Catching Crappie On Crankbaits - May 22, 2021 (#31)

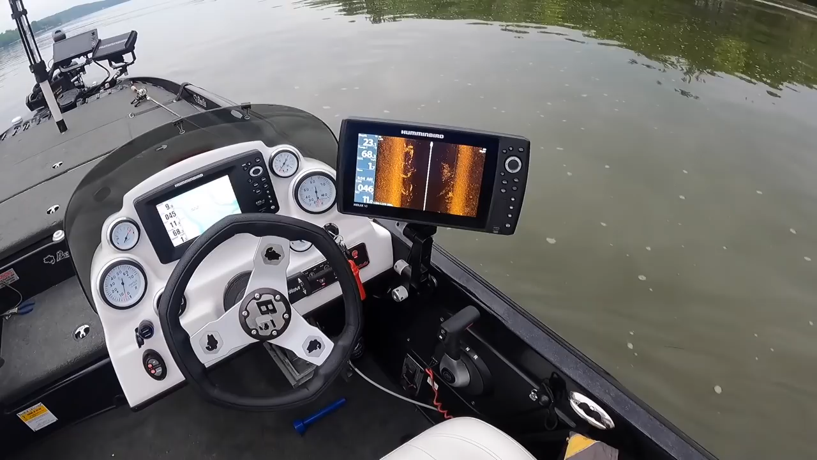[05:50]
As you can see, there is a ton of shad out here, and hopefully those are crappie.
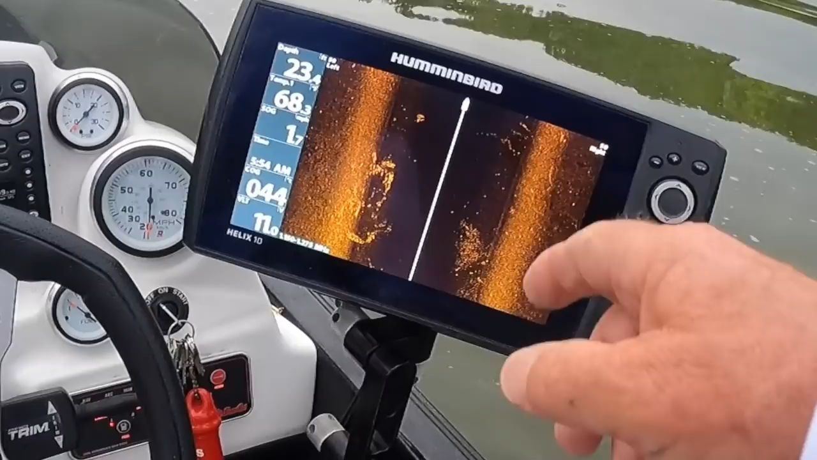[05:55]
They look like crappie to me. We'll see if we can pick up some of them.
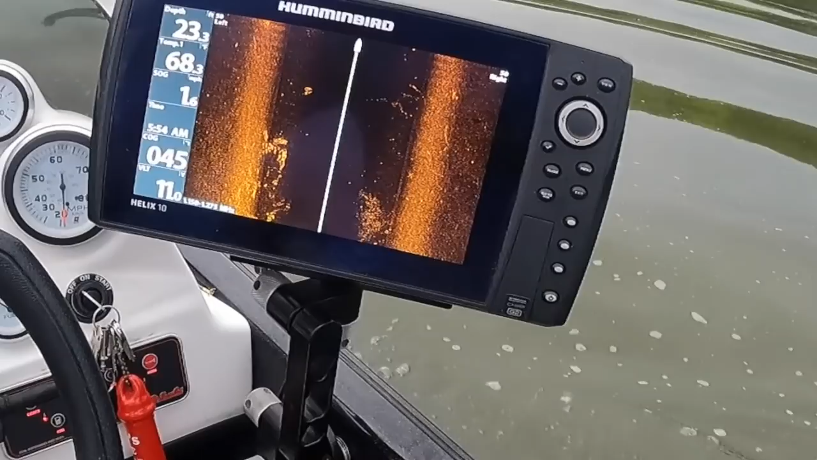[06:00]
Looking at my down imaging, you can see these fish,
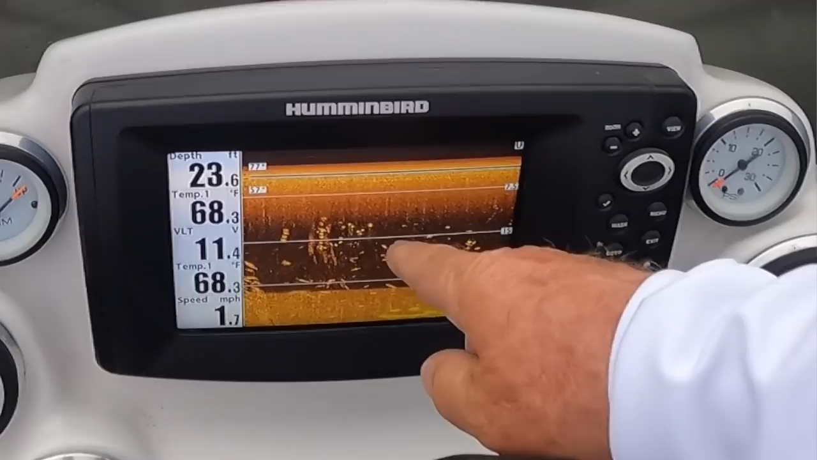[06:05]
On screen: depth 23.6 ft, water 68.3°F, speed 1.7 mph
and it looks like a lot of them are at this, right at this 15 foot range above it and below it.
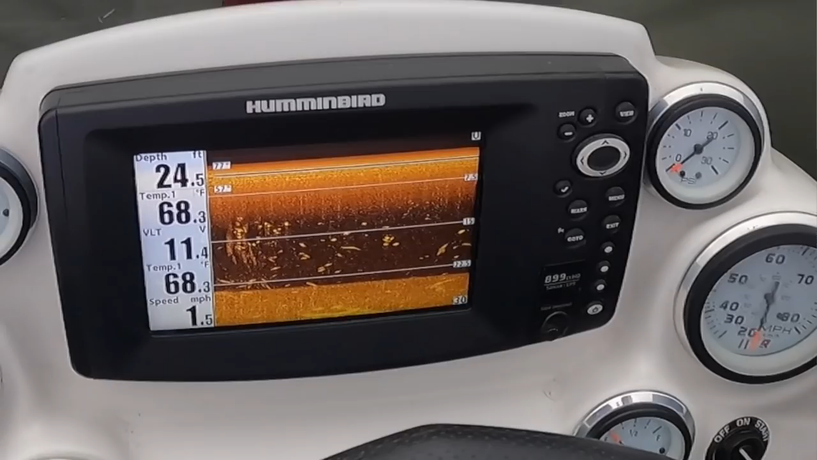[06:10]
On screen: depth 24.5 ft, water 68.3°F, speed 1.5 mph
So those 200 Bandits ought to run about 12 feet deep.